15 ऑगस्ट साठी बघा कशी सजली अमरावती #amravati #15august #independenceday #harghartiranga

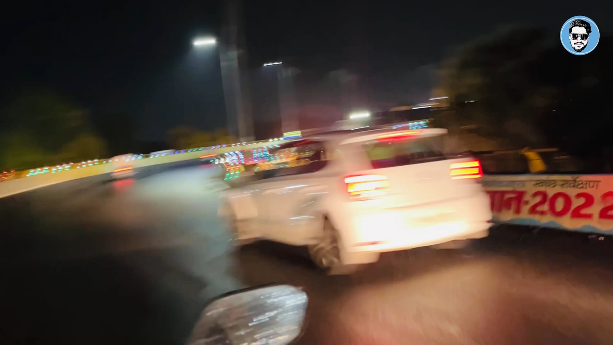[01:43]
अरे बापुराच्या पुरा लंबा सजला, पाणी येऊन आला ताकद ना.
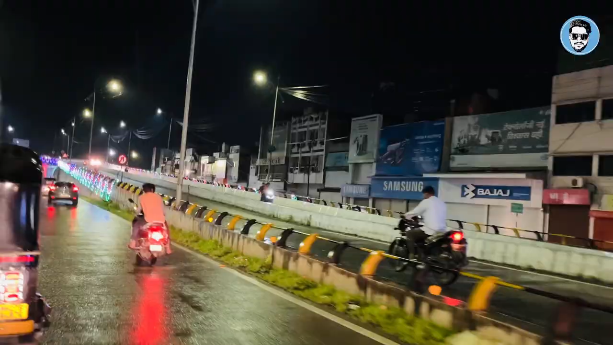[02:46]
तर ह्या होय आपला इरविनचा उड्डाण पूल, ह्याही ताकद सजला आहे, एक नंबर.
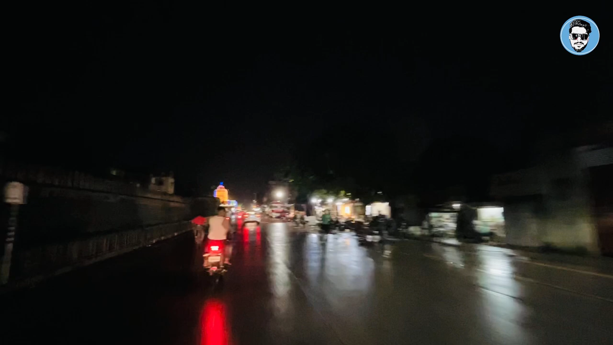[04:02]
आलं आलं आलं आलं आलं कोपऱ्यात दुसरी गाडी थोडी हलक्या खाडू.